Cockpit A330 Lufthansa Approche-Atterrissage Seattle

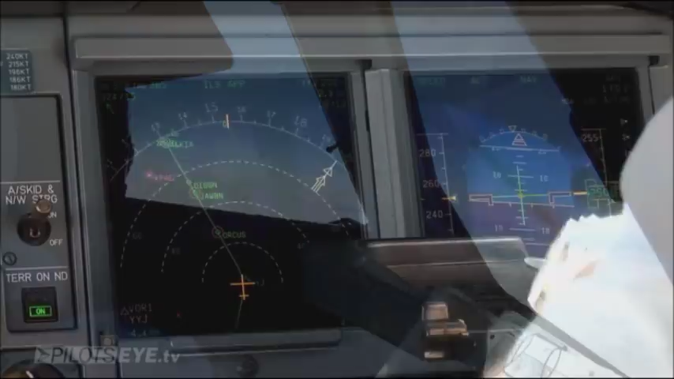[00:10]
Ihr seht hier schon Airfield Everett, KPAE, wo wir morgen das Museum besuchen werden.
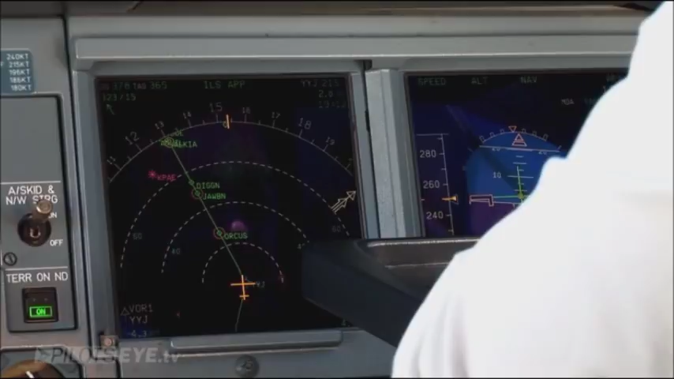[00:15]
490, you're now clear, job on one arrival, maintain 17 south, Seattle altimeter 3021.
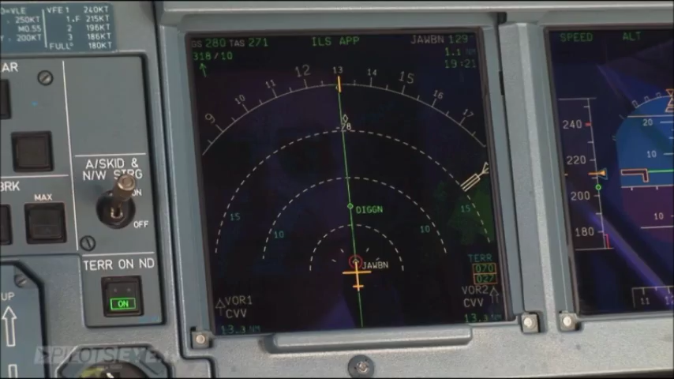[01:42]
Lufthansa 490, upon reaching Javan, right, heading 310, vectors for delay. Soll ich hier rum auf heading 310? Ja.
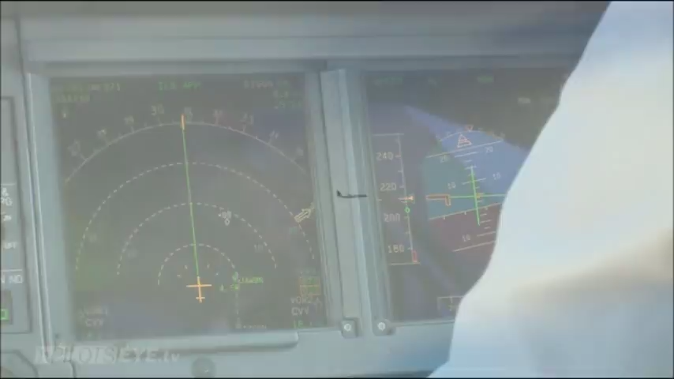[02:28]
Alaska, 17,000 Fuß, das wird er sein.
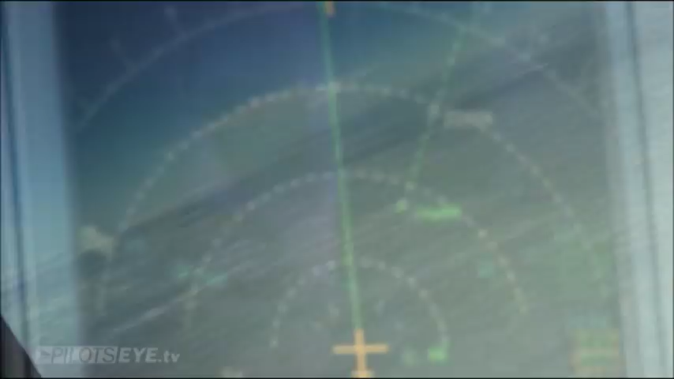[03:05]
So, ich gehe direkt nach Job. Alaska 80, descend to maintain
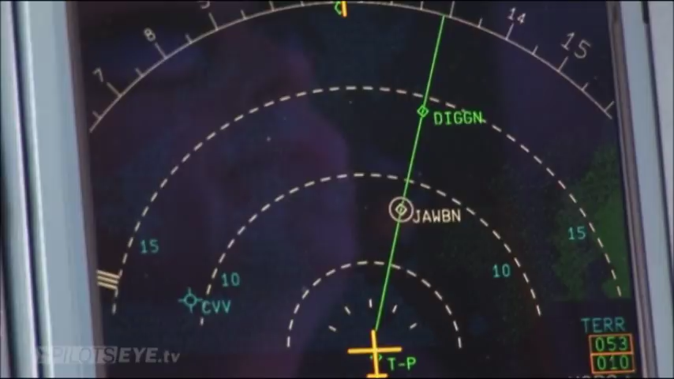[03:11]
14,000. Alaska 80 out of 16 for 14,000. Der kleine Kreis hat uns 300 Liter gekostet. Ja.